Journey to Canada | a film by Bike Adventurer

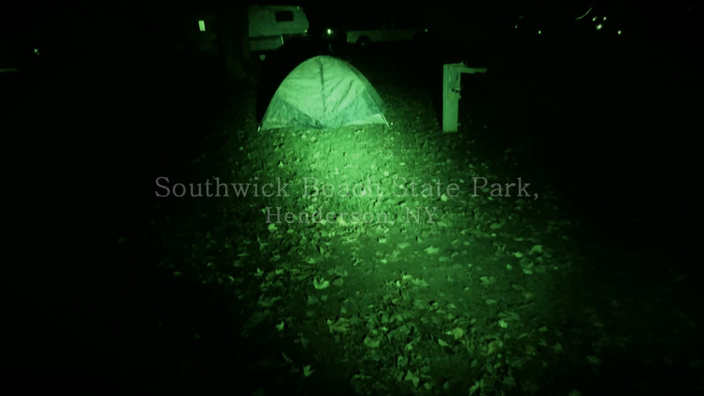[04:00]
I am now at Southwick Beach State Park. This is where I'm staying tonight. And tomorrow I will be heading to Wellesley Island,
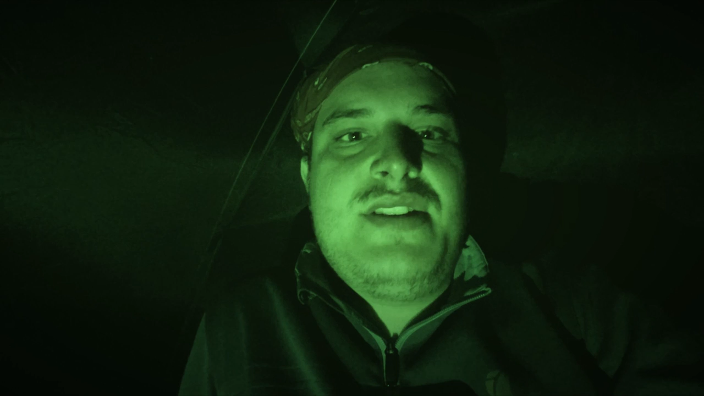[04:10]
where I'll stay with my cousin at his camp.